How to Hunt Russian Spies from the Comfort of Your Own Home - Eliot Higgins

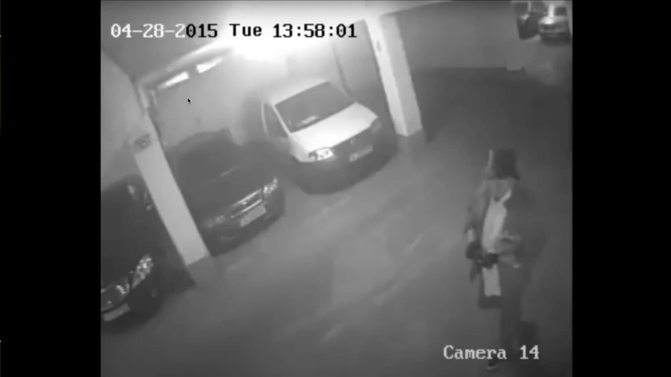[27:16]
He walks over to the car of Emilian Gebrev and he